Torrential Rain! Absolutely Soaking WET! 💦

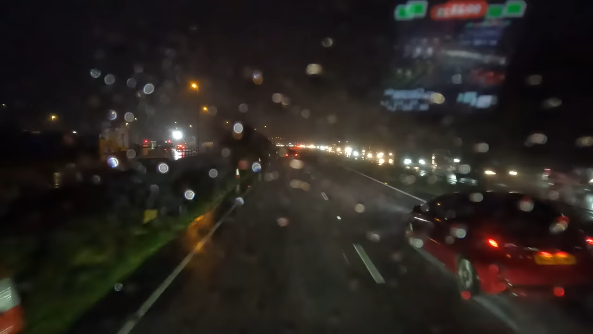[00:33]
We are running a little bit late this morning, and that is because we were caught in the traffic coming the other way. So we're just leaving the yard now and we're heading towards Tetbury, but getting to work this morning I had to get in all this traffic, and let's just say it made me a good sort of 45 minutes late. It looks like the car that was in a ditch has been removed now, so I think this is about to open up, but as you can see, near stationary traffic,